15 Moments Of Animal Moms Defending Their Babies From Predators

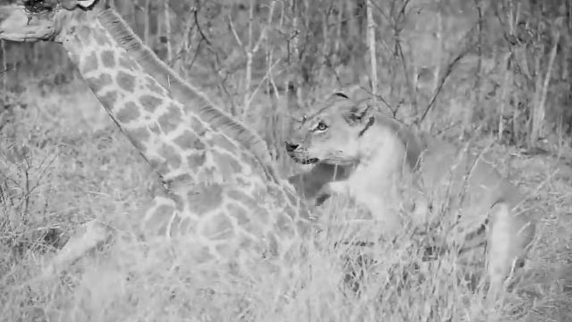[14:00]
Lions usually kill their prey before eating, but I guess this lone lioness had no other choice simply because the giraffe was big and the lioness had no help.